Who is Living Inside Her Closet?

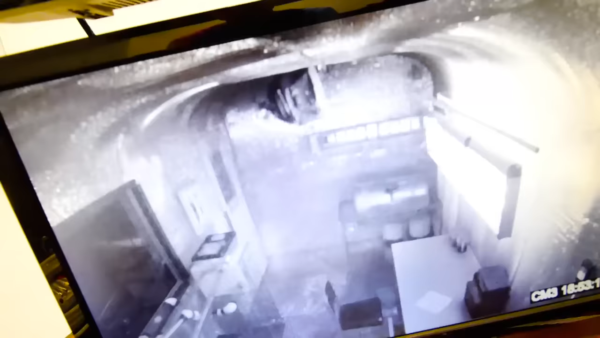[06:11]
I definitely saw a guy walk into this door right here.